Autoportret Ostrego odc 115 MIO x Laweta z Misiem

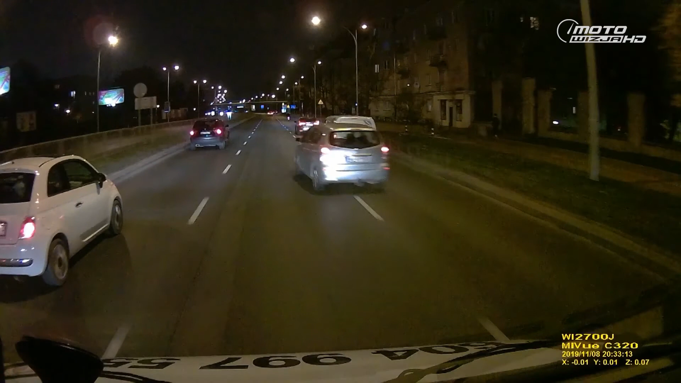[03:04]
bo nie mówimy tylko o nocy, ale też o zmierzchu, o padającym świetle w centralnie, w soczewkę, o ewentualnie mgle, o odbijających się światłach drugiego samochodu,